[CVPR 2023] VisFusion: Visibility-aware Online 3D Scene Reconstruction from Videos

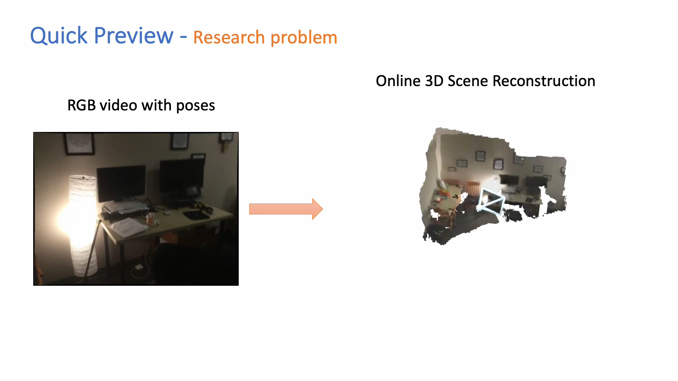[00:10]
Given an RGB video with camera poses, our goal is to achieve online 3D scene reconstruction. Peerviews methods fuse multi-view features either by averaging or attention, which cannot explicitly model the visibility.
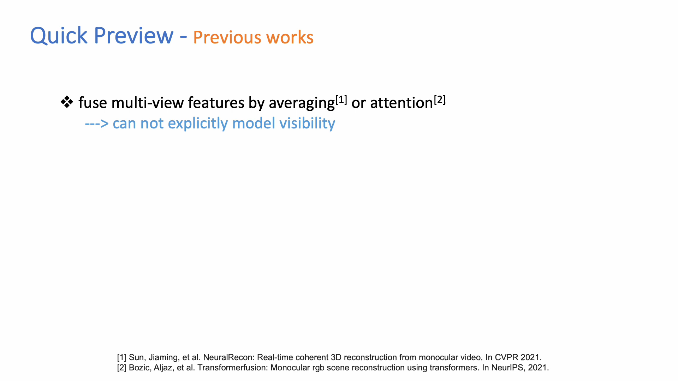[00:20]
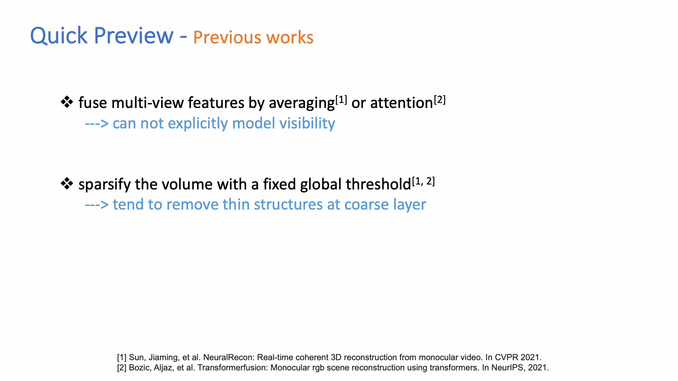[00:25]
In addition, they specify the volume with a fixed threshold that tends to remove scene structures at coarse layer.
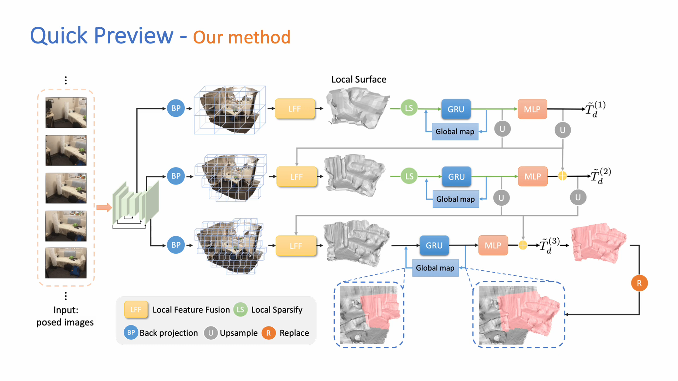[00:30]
In this paper, we propose a new pipeline to solve these problems. For Feature Fusion, we predict the visibility ways for all views based on the similarity maps of features.
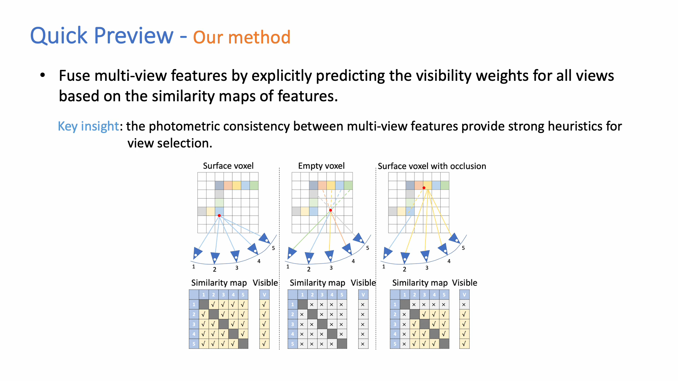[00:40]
The key insight is that photometric consistency between multi-view features provide strong heuristics for view selection.
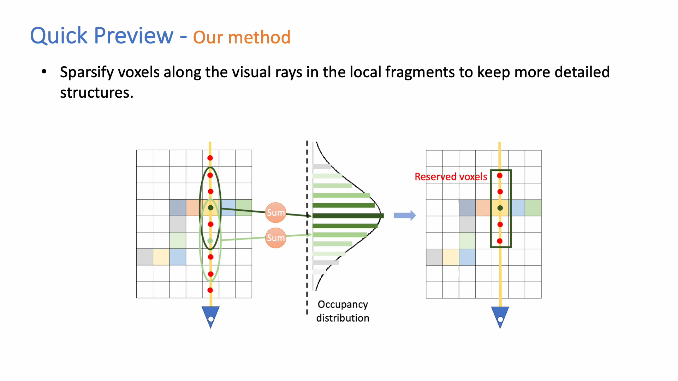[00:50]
For specification, we propose to specify workflows along the visual rays to keep more detailed structures.
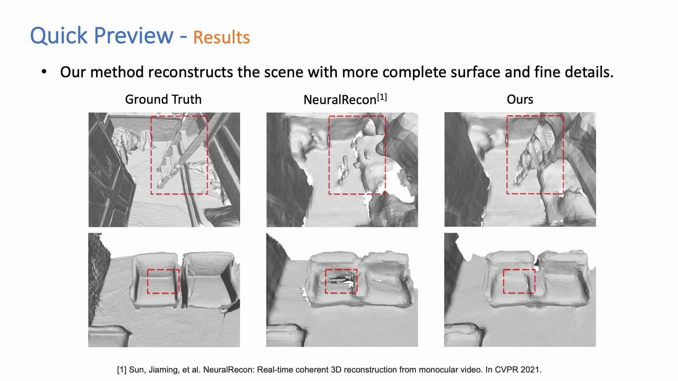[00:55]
Our method achieves more complete and detailed reconstruction.
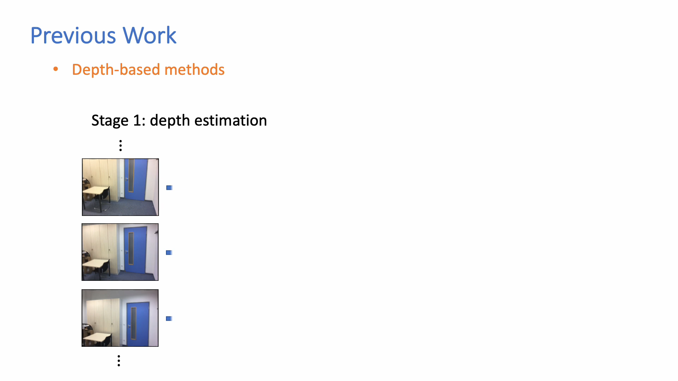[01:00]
Now we look at this work in more detail. Most Peerviews works adopt a two-stage pipeline, that they first estimate the depth maps for each keyframe image and
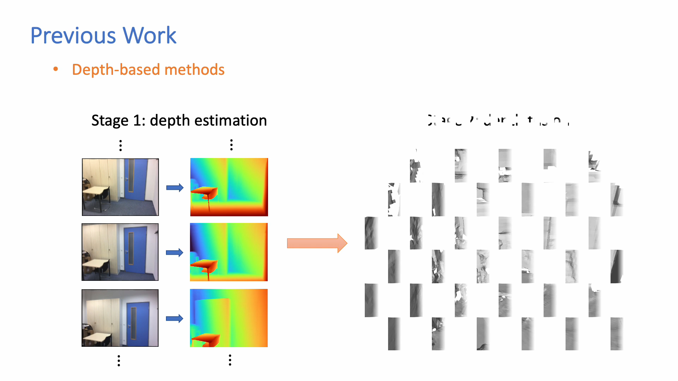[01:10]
then fuses them into a 3D-TSDF volume. However, they struggle to produce coherent 3D surface, especially for the texture-less regions like the walls,
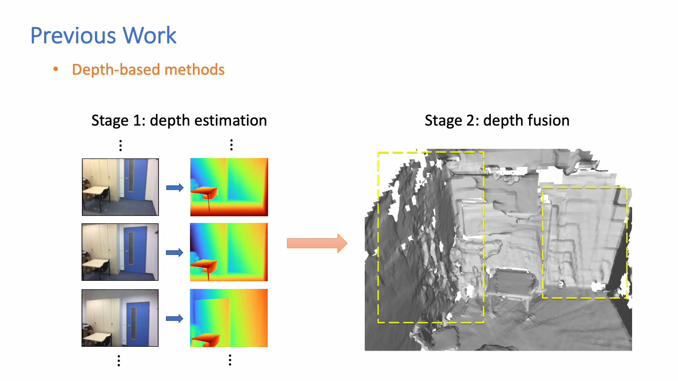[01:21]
because each depth is estimated separately.
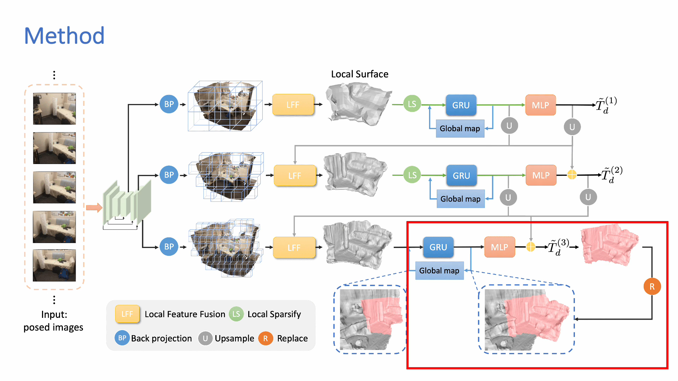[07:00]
we upsample the TSDF from cost level and learn the residual to achieve better TSDF prediction. Finally, we save the predicted TSDF into the global map to achieve online updating.
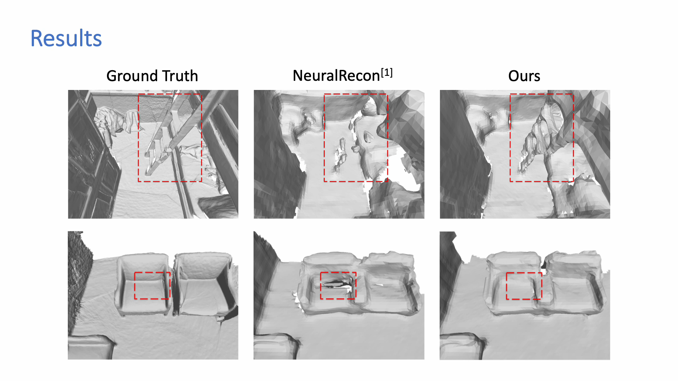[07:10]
Experiments demonstrate that our method reconstructs the scene with more complete surface and fine details.